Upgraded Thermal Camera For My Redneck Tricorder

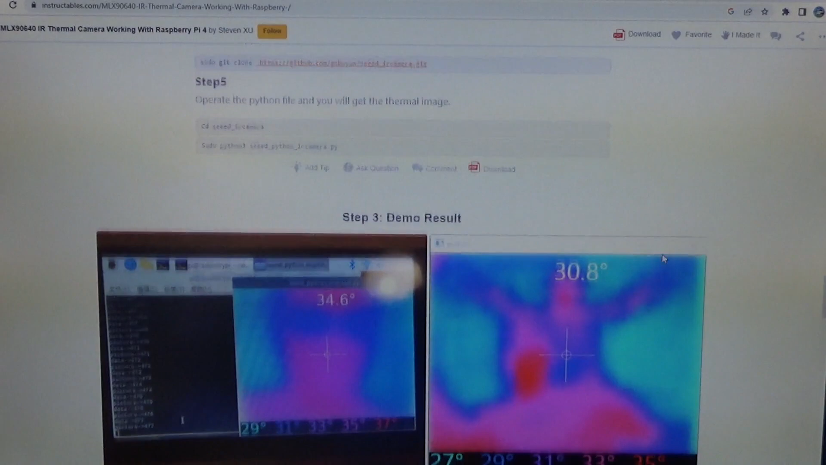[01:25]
to add a center crosshair and temperature measurement, but it looks like there's more software,
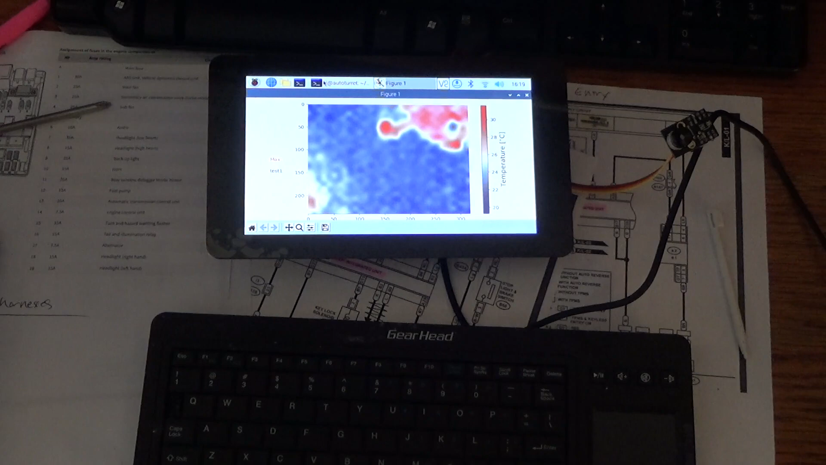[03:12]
It's not really registering a live view though.
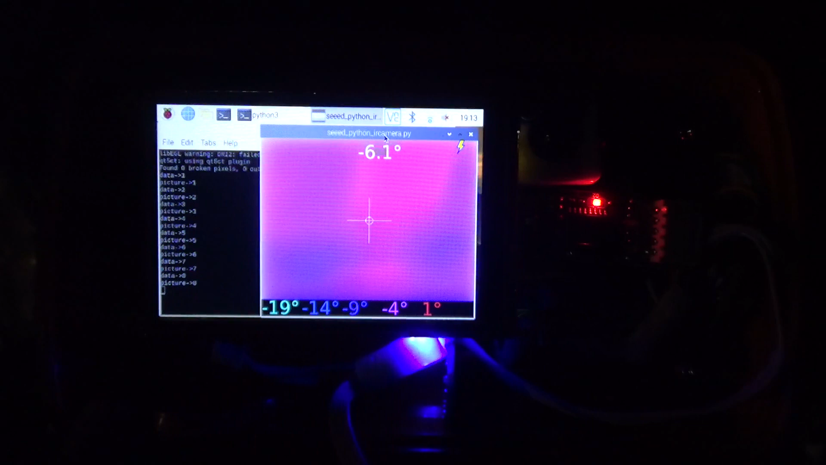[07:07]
Well, we can verify this idea has some merit, because the battery charger is quite warm. However, the frame rate on this thing has gotten even worse.
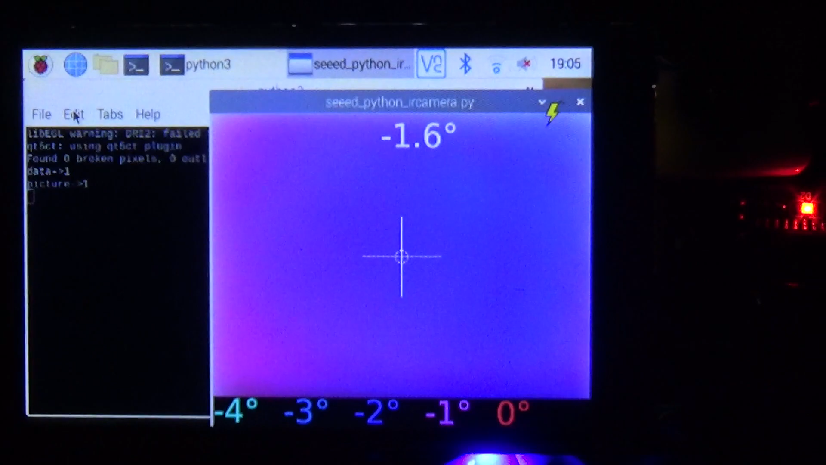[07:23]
I don't know if the sensor is too cold out here, or if I've got some other issue now, but yeah, this whole thermal camera thing is not helping me fix my car.
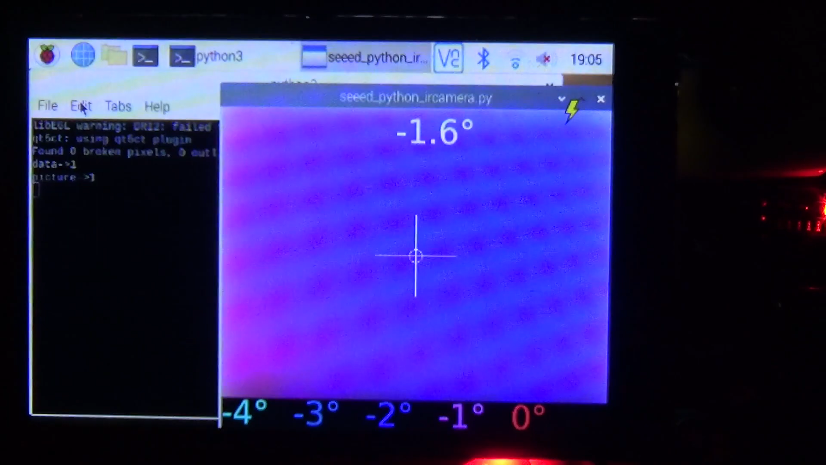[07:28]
So I'm going to try one more thing to mess with the frame rate.
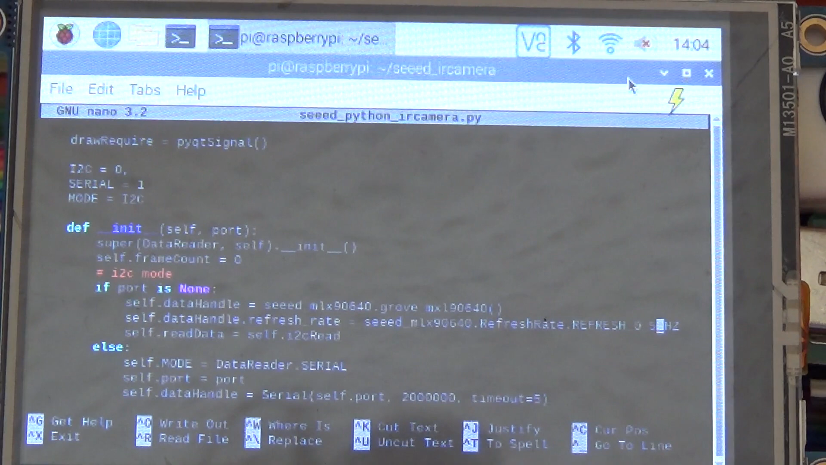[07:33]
I went into the seedpythonircamera.py file, and I'm going to change anywhere that I see refresh rate.
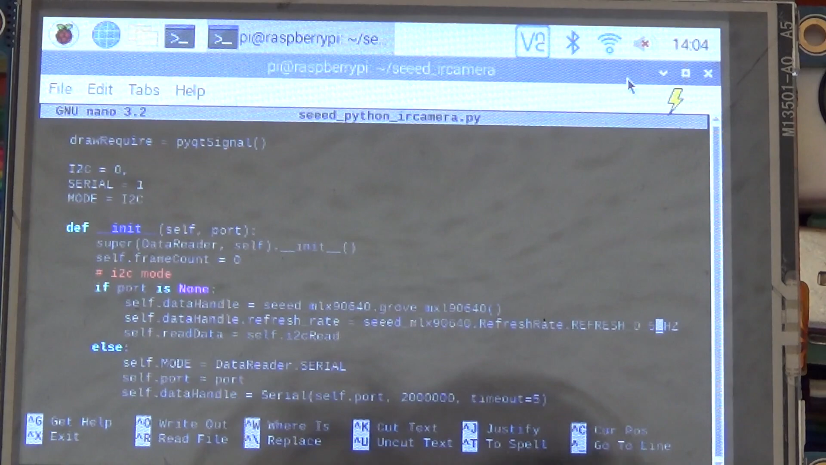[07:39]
For example, here it's 0.5 Hz.
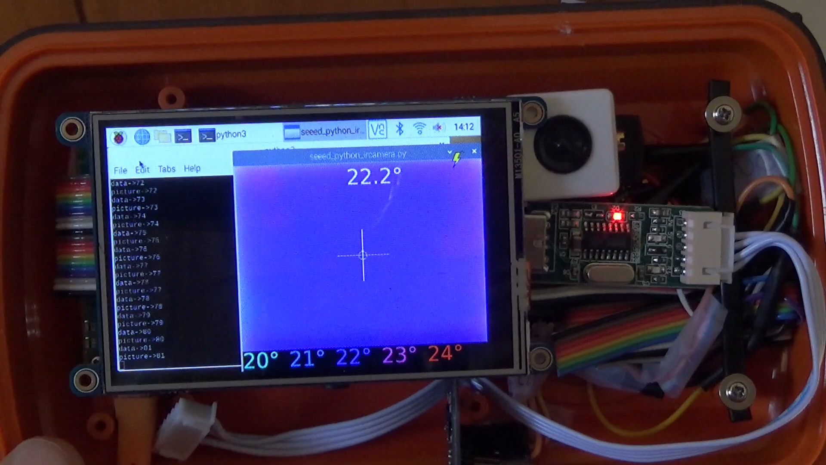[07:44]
We changed line 67 in that code to go all the way up to 8 Hz, and you know what, it does that.
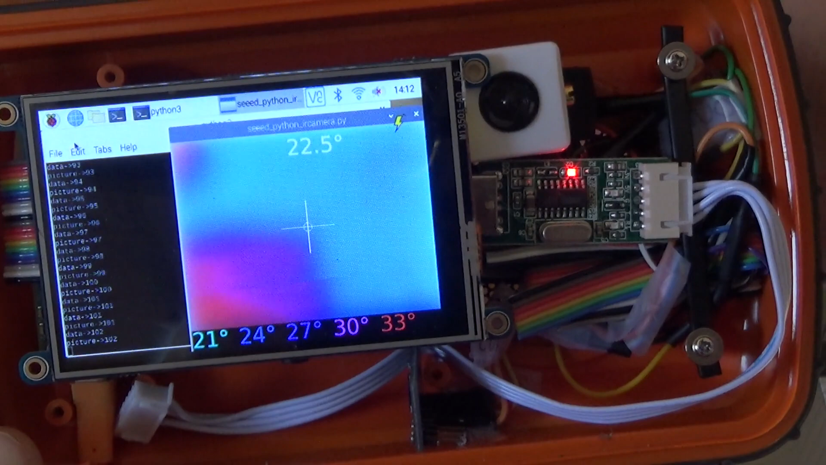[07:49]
8 Hz seems like it works just fine. I've heard that's kind of the theoretical maximum for this sensor, at least on the Pi I2C bus, so I'm not going to go try any higher than that.
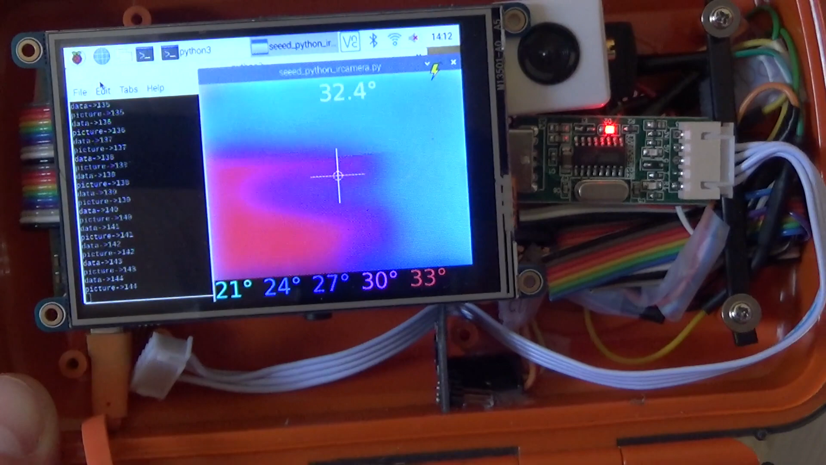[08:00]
Honestly, 8 Hz is great. This works way better than where it was, and that should be just perfect for diagnosing my car.
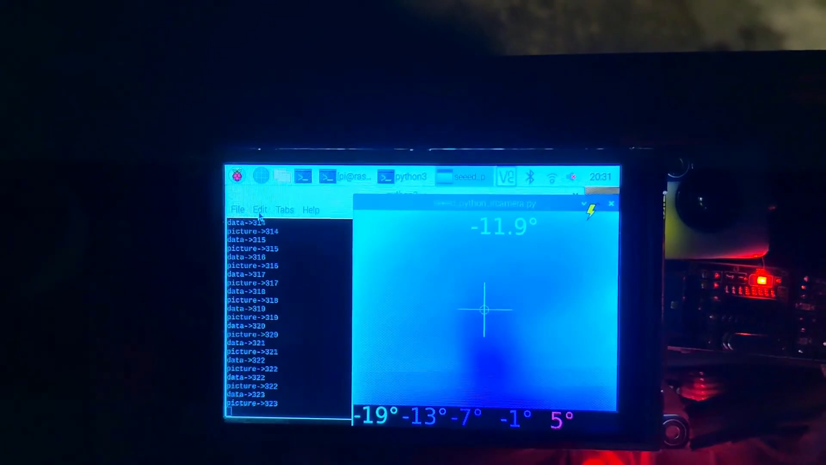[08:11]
If I have a warm thing somewhere in the camera's view, it works fine, but if that warm thing goes away,